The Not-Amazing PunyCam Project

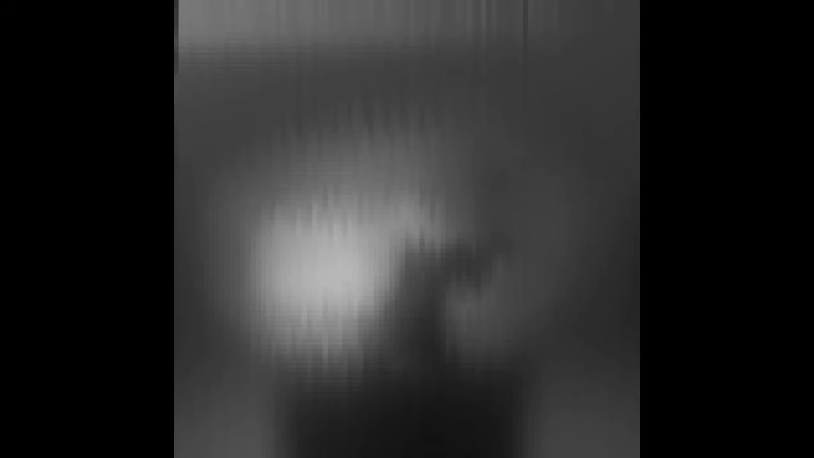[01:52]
I'm saving this image and here is the final image about 90 by 100 pixels and let me overlay the the dog on it so you can see more or less what we're seeing here.